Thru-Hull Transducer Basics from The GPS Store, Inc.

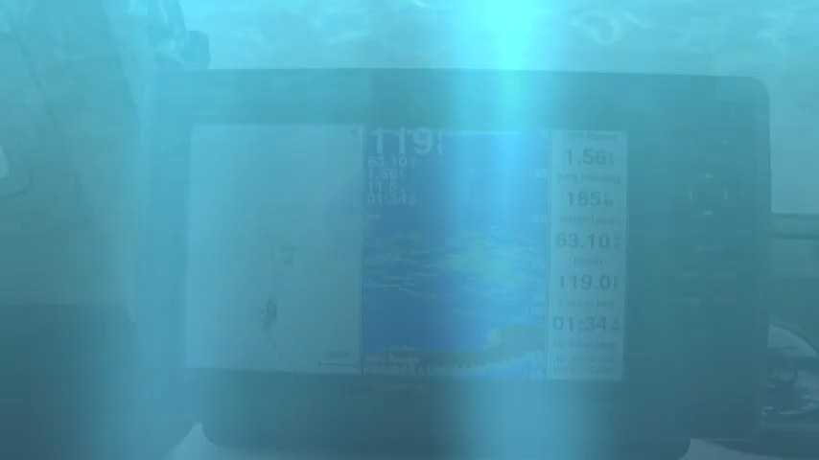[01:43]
providing excellent performance for a wide range of sounders and MFDs.
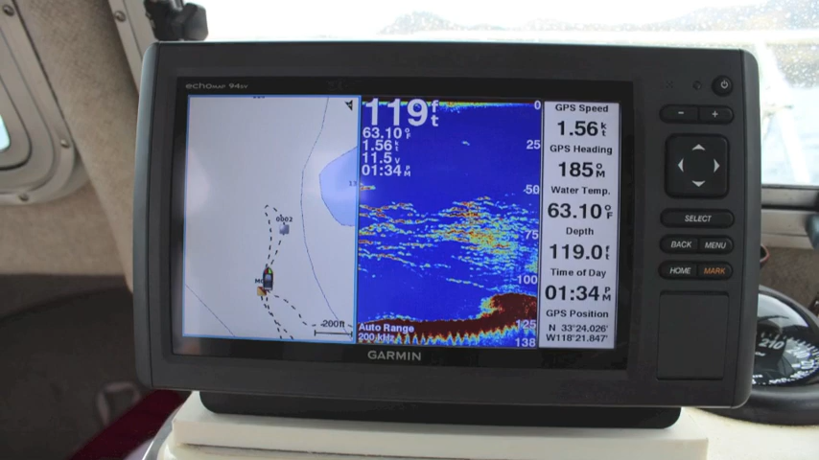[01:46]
On screen: depth 119.0 ft, water 63.10°F, speed 1.56 kn
Select a location away from hull features that will affect clean water flow or block the signal.